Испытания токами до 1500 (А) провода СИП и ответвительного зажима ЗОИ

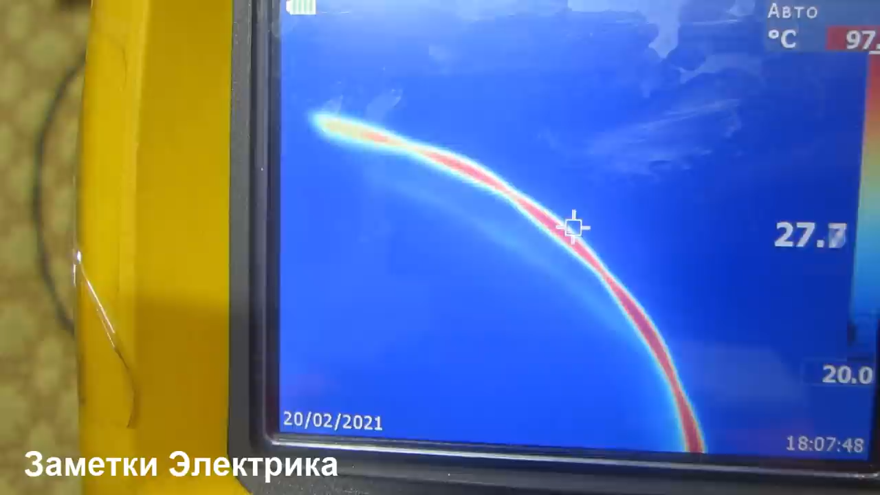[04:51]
On screen: scale bottom 20.0°C
То есть где-то вот максимальная температура. Так, здесь у нас установлены наши клещи.
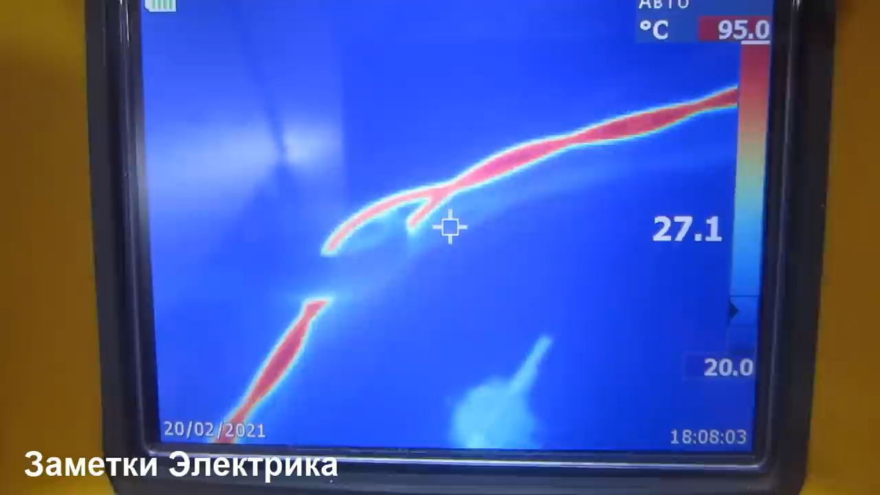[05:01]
On screen: scale top 95.0°C
То есть максимальная температура 95-97 градусов. Это непосредственно у нас СИПа 98.
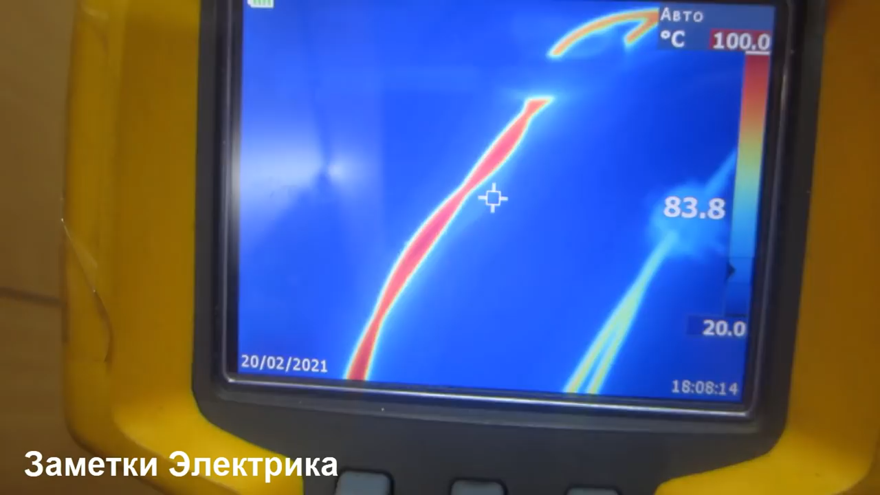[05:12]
On screen: scale top 100.0°C, scale bottom 20.0°C
Где-то было 100.
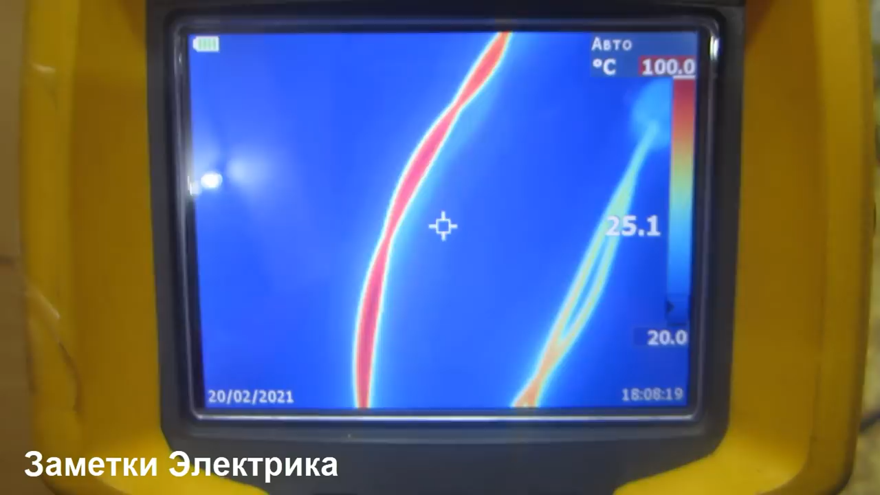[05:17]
On screen: scale top 100.0°C, scale bottom 20.0°C
То есть вот в этом месте 100 градусов. Посмотрим вот эти выводы.
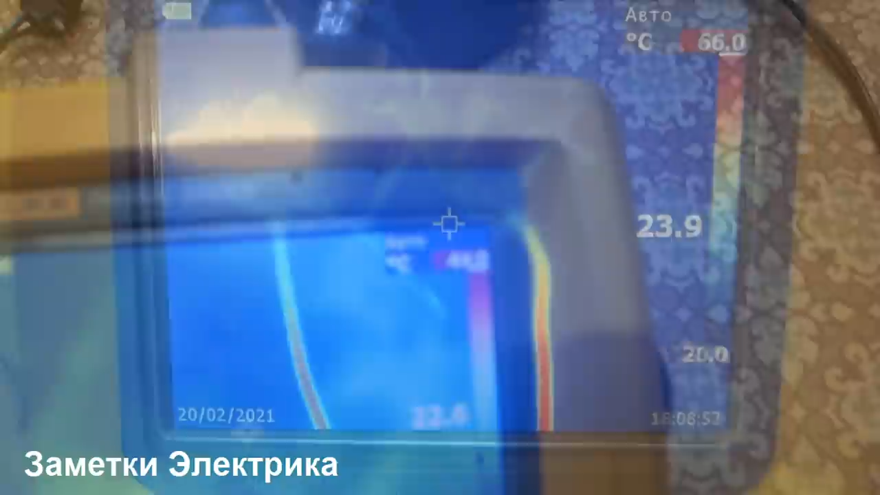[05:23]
Здесь, в принципе, нагрев незначительный.
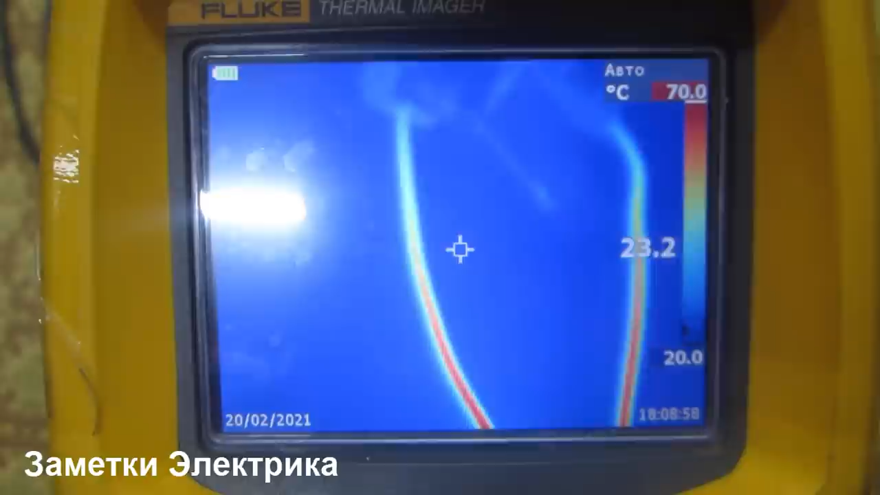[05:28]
On screen: spot 23.2°C, scale top 70.0°C, scale bottom 20.0°C
70 градусов около зажимов, около струбцин. Так, здесь еще у нас идет порядка тоже вот 60-70.
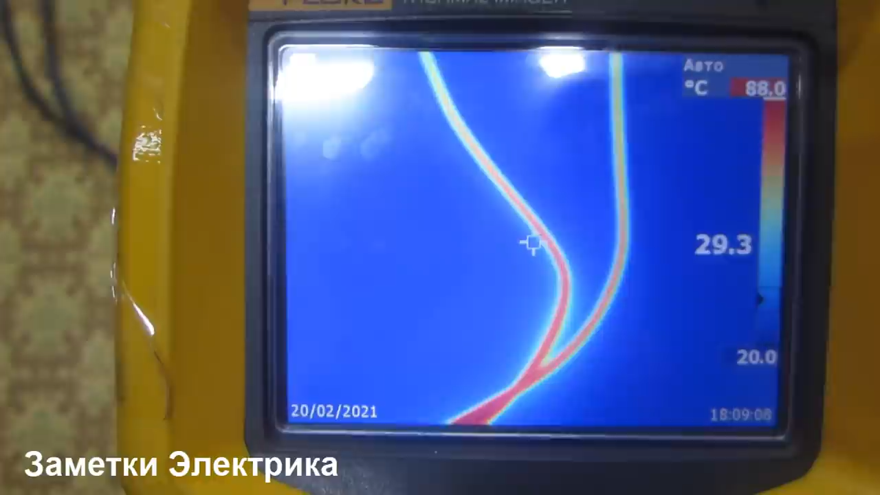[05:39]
On screen: scale top 88.0°C, scale bottom 20.0°C
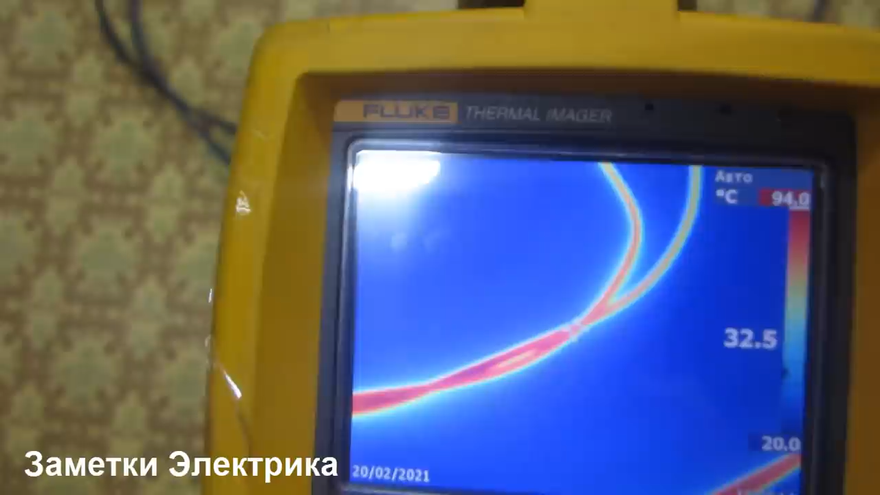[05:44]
On screen: scale top 94.0°C, scale bottom 20.0°C
А потом, когда заходит уже вдвойной, вдвойное сплетение,
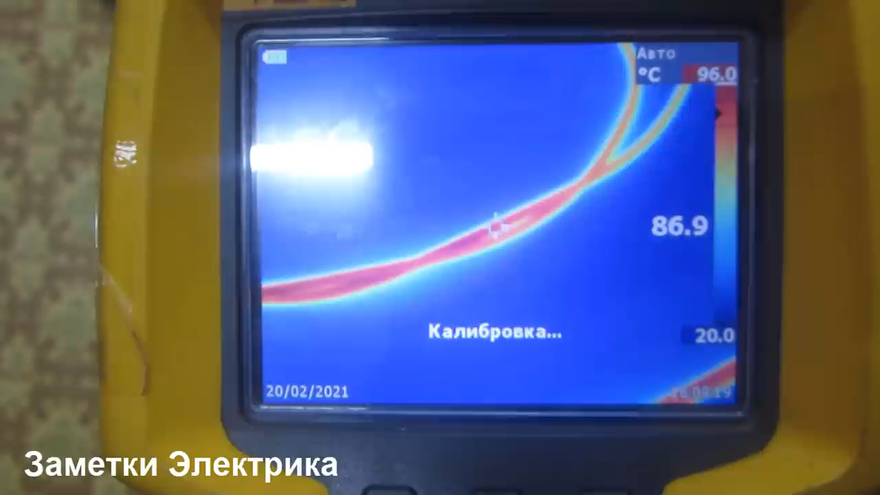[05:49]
On screen: spot 86.9°C, scale top 96.0°C, scale bottom 20.0°C
то вот температура начинает у нас сразу расти.
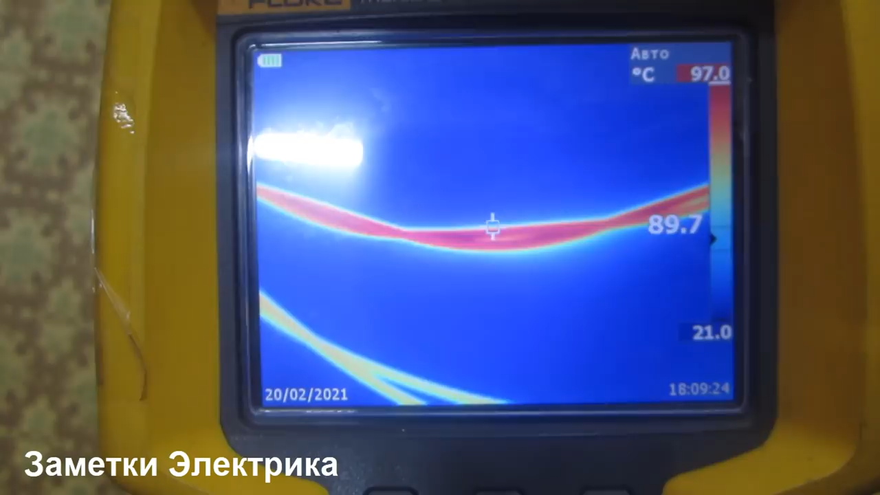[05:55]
On screen: spot 89.7°C, scale top 97.0°C, scale bottom 21.0°C
То есть 97-98-100 градусов. Ток все еще у нас протекает через наш провод.
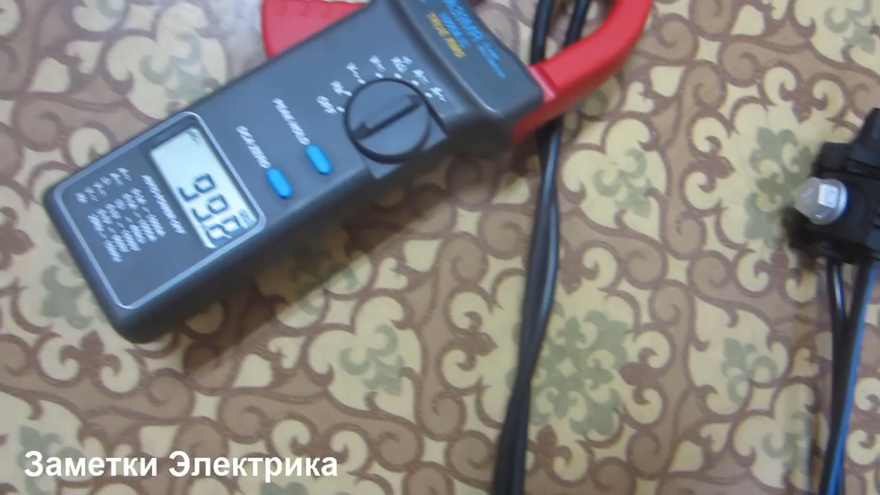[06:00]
99,8 ампер.
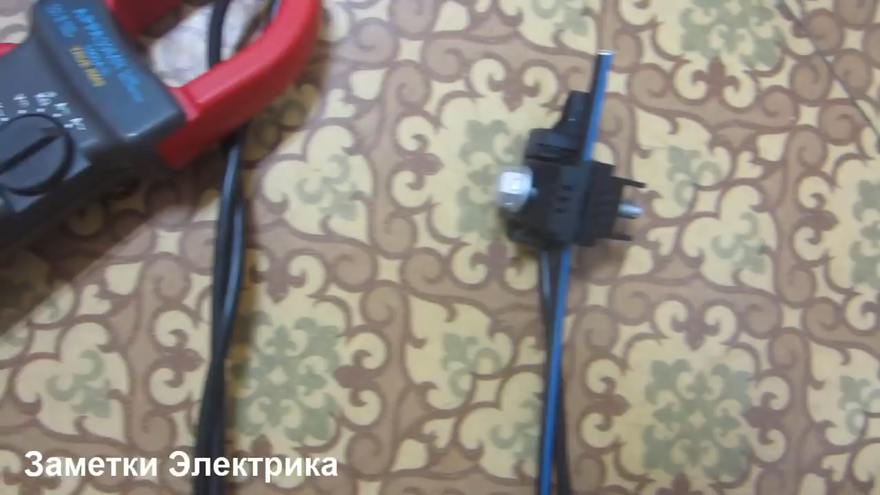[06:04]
И давайте посмотрим, что же происходит с нашим зажимом. Насколько он у нас нагрелся. А зажим-то у нас особо и не нагрелся. Корпус 45 градусов примерно.
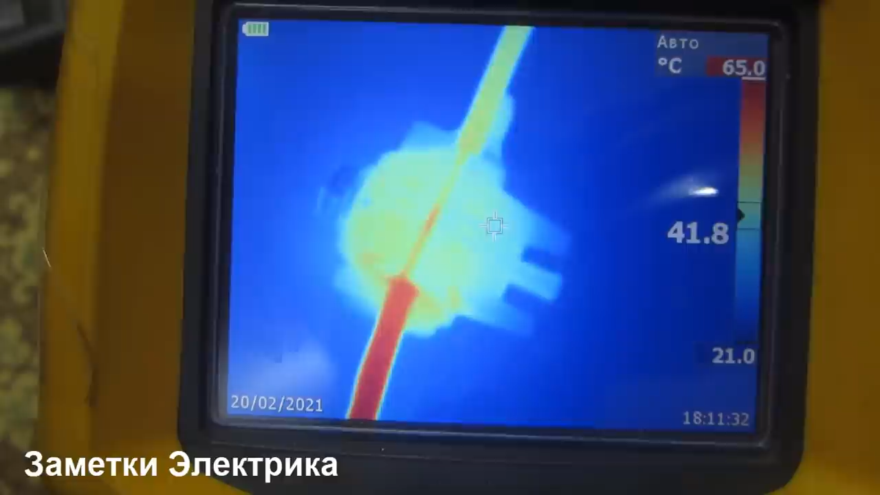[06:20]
On screen: spot 41.8°C, scale top 65.0°C, scale bottom 21.0°C
То есть здесь вот температура у нас максимальная.
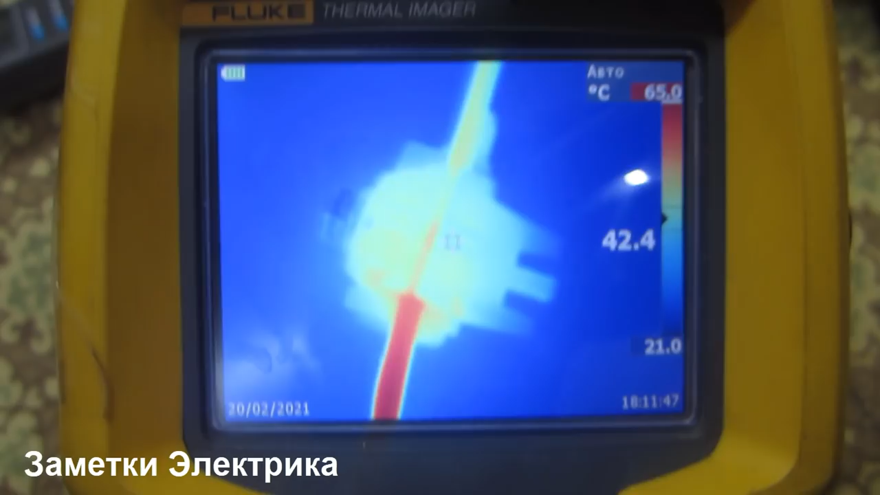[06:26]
On screen: scale top 65.0°C
На экране 63 градуса. Давайте вот с этого ракурса сейчас посмотрим. Максимальная температура 72 градуса.
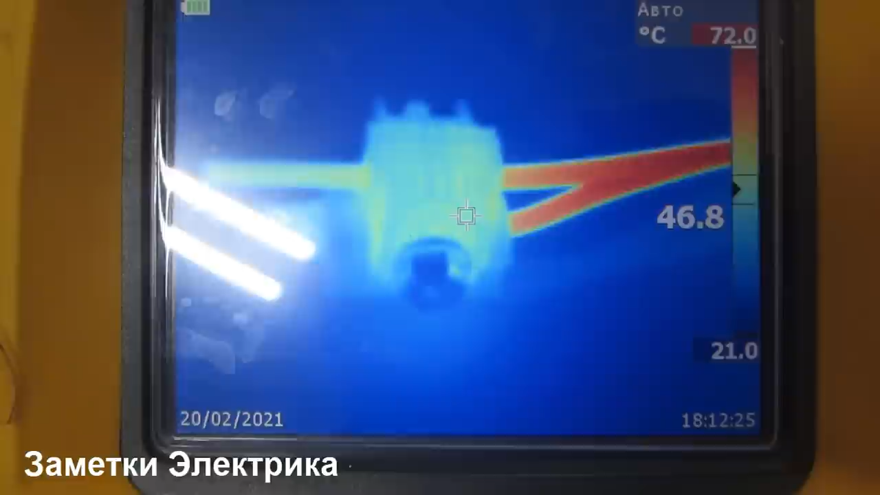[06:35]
On screen: spot 46.8°C, scale top 72.0°C, scale bottom 21.0°C
Сам корпус, как я уже и показывал, 45-46 градусов.
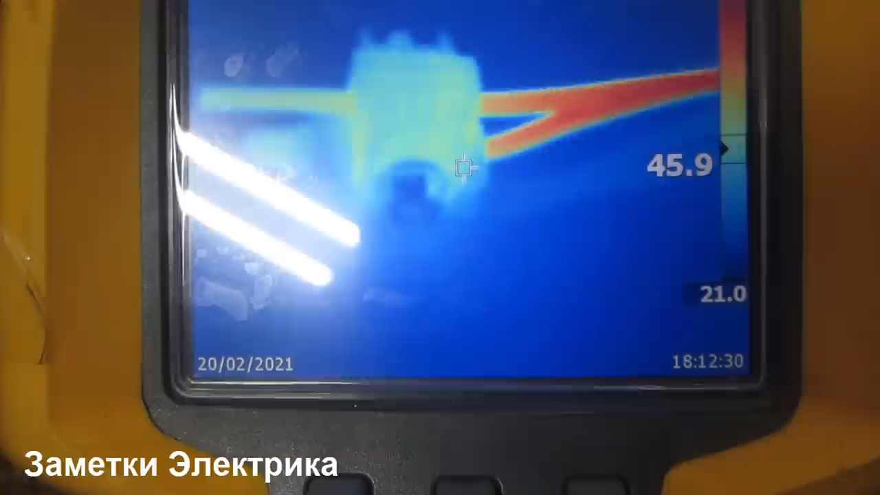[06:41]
Затяжной болт вообще имеет температуру 28-29 градусов.
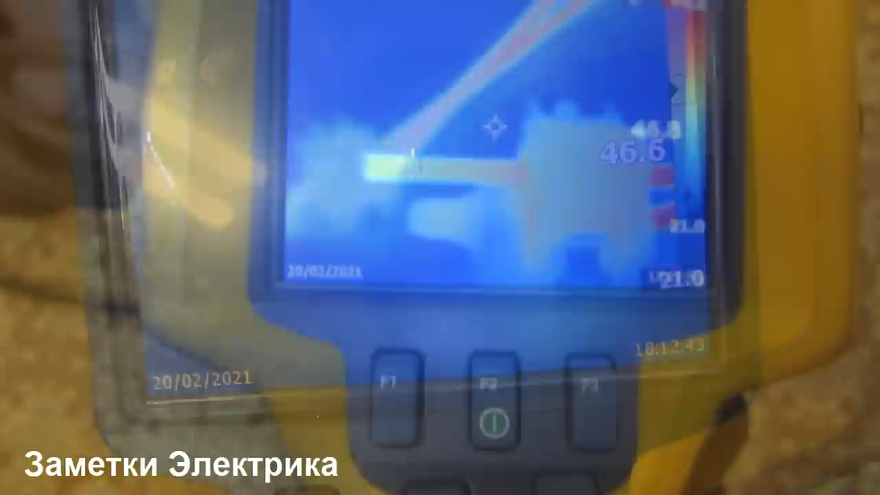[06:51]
А здесь сразу видим, нагрев пошел. Вот пошел, пошел, пошел. И вот он 100 градусов.
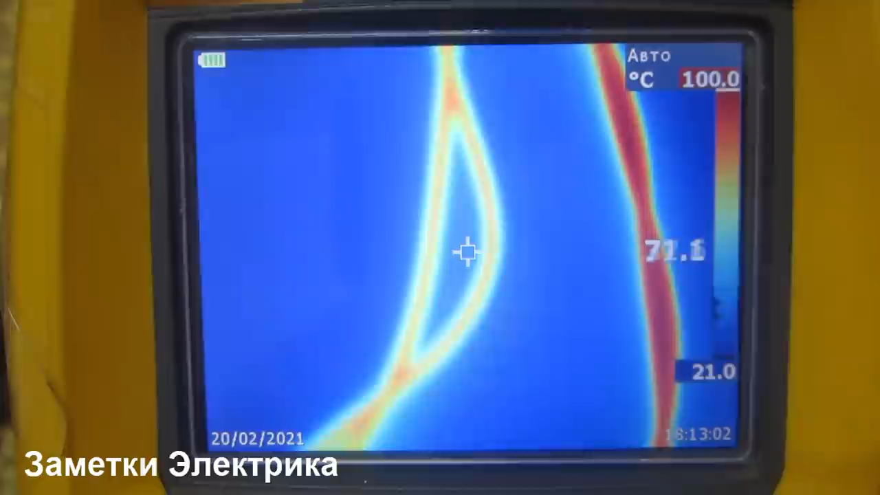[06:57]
On screen: scale top 100.0°C, scale bottom 21.0°C
Ну, так можно посмотреть еще.